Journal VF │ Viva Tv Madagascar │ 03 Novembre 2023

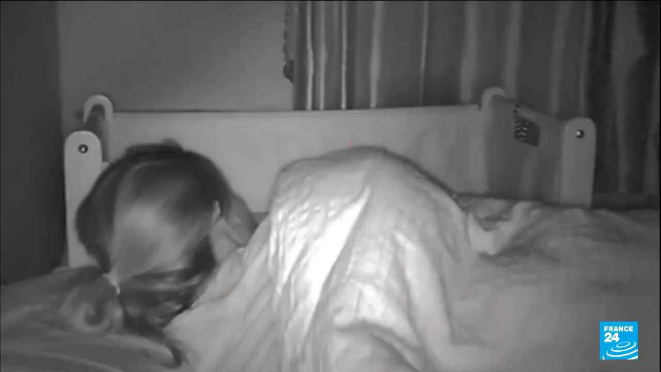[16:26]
Cette habitante a juste le temps d'écarter son bébé quand sa fenêtre se brise.